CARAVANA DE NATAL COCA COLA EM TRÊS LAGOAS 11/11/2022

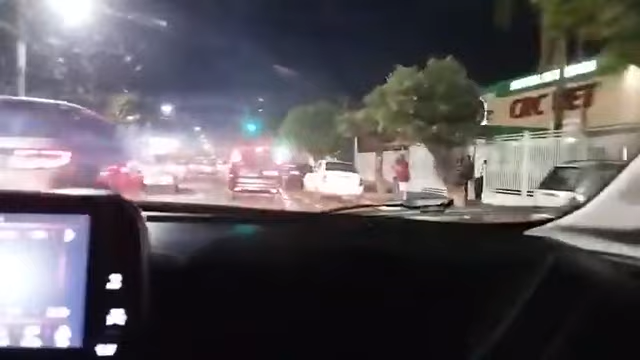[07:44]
É, eles viraram. Dá pra ir, Eduardo.
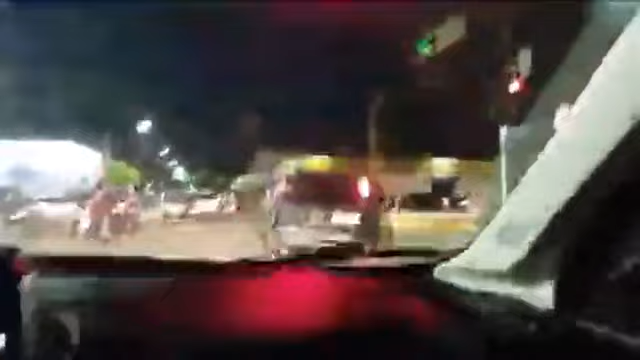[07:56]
Dá pra ir. Virando ali, ó.
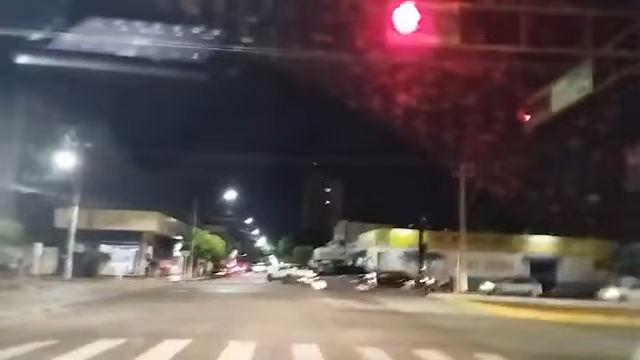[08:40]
Pelo jeito eu acho melhor ir reto, né? Até porque a gente tá com o pisca-alerta, tá, pessoal? O pessoal, quando vê assim o carro da rádio, meio que entende que faz parte de um trabalho. Então assim, né, fica mais fácil, né, da gente conseguir espaço e é bacana isso quando o pessoal colabora, né, com o nosso trabalho. Olha só, o pessoal fechando a gente.
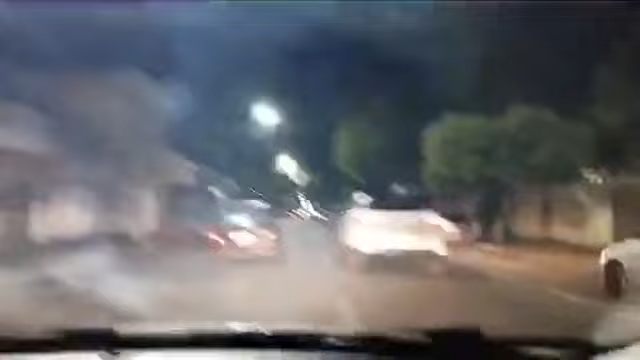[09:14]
O pessoal fechando a gente, é, tá o negócio movimentado hoje, né, vamos combinar que não tá fácil. Ainda bem que o nosso motorista é bom.
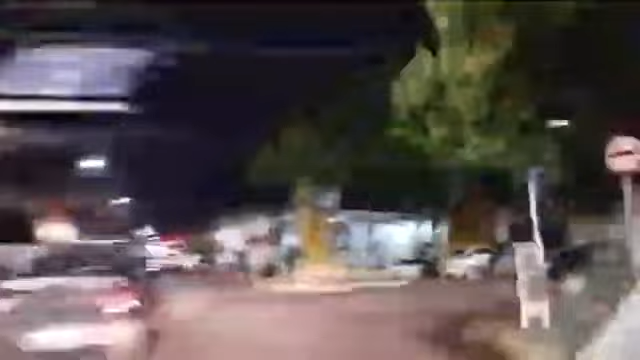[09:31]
Vamos virar aqui. Aqui é a João Silva, né? Viramos na João Silva. Oscar Guimarães, né?
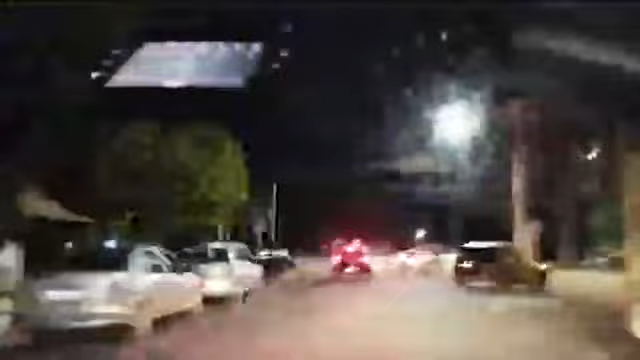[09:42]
Oscar Guimarães. A João Silva é a mão que é o contrário. É verdade. A gente agora está em frente àquele espaço onde a prefeitura entregou recentemente para a população. Que é aqui a praça o espaço da NOB, tá? Tá bem escuro ainda porque eles estão organizando. Eles estão organizando porque amanhã vai ter um evento aqui, então vocês vão... Vai passar aqui?